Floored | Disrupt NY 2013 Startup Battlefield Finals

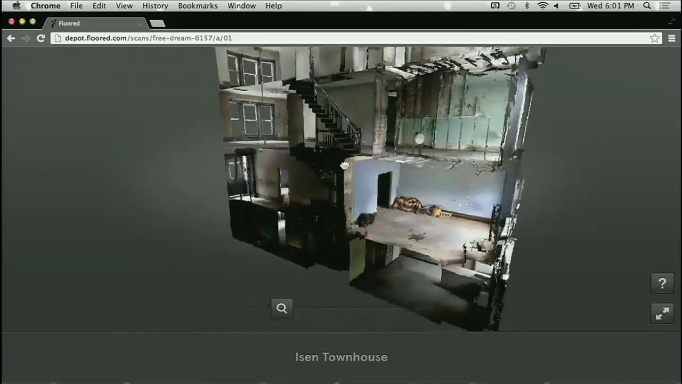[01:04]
townhouse in Harlem that's undergoing a gut renovation as we fly into first person you can see that we do
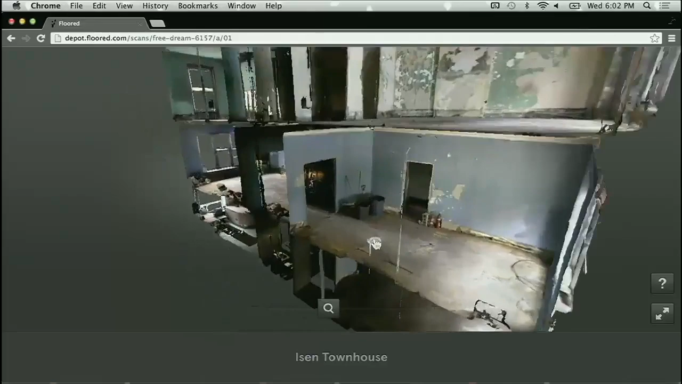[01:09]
things in 3d that you can't do in 2d like look at all those floors stacked on one top of another I think
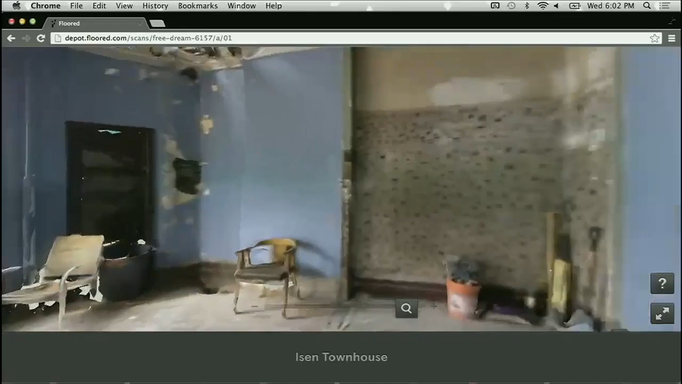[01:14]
of it like a real estate layer cake we can walk through the space easily the most important thing is that we've
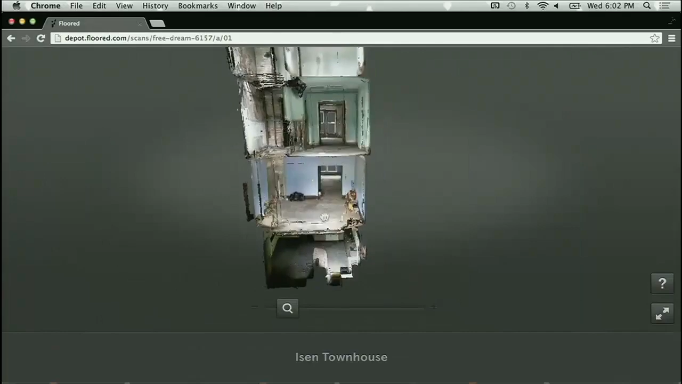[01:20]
given the end user total control over how they navigate the experience but perhaps it's even cooler than looking at space that already exists is showing space in a completely different
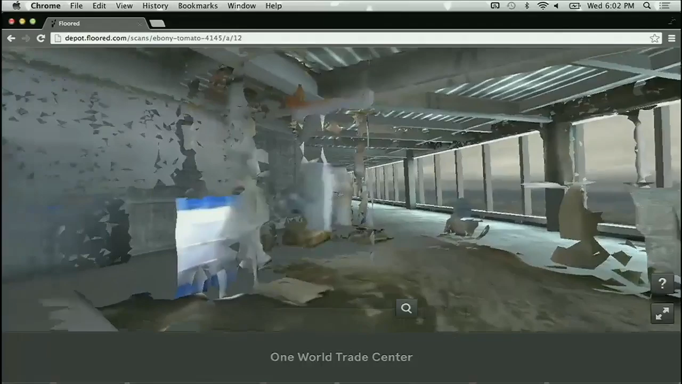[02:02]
the clean data that we're able to extrapolate we do this by digitally removing the construction material inside the space as we walk over to the window line you'll